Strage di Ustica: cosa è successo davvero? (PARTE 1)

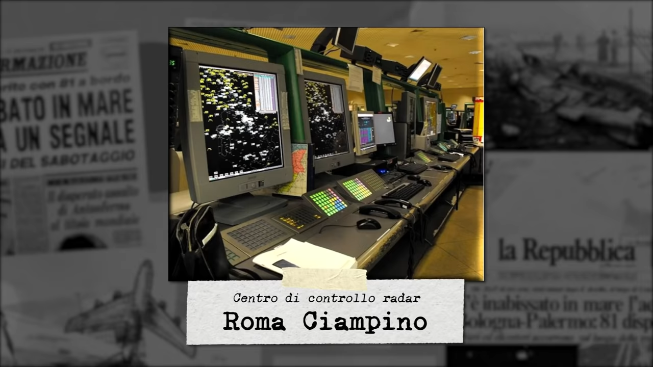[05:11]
Il numero che apparirà, per intenderci, a fianco del pallino luminoso che ne segnala gli spostamenti sullo schermo del radar.